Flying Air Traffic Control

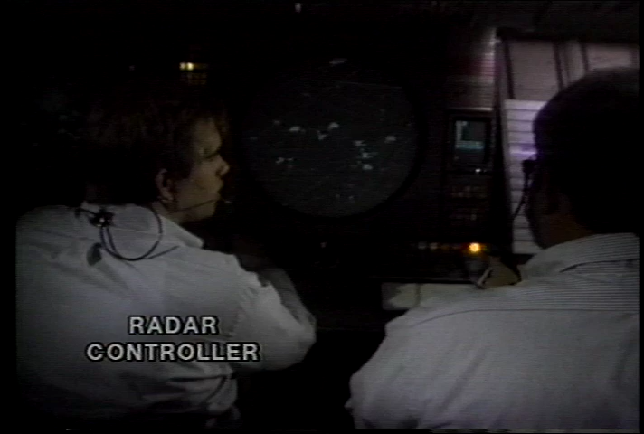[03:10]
A radar controller, who directs the movement of the aircraft within the sector.
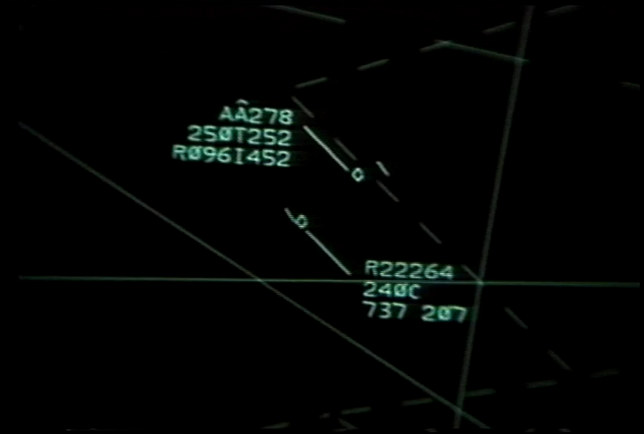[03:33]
American Airlines Flight 278 has begun its descent toward Washington-Dulles International Airport.
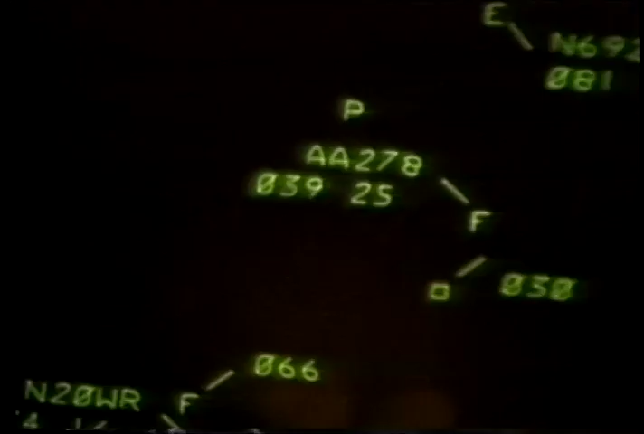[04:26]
The final approach controller gives Flight 278 its directions to come on line with the runway.
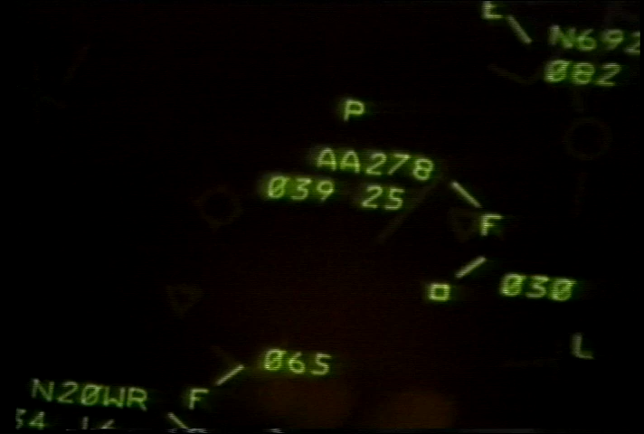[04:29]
The local controller guides American Flight 278 to a safe touchdown.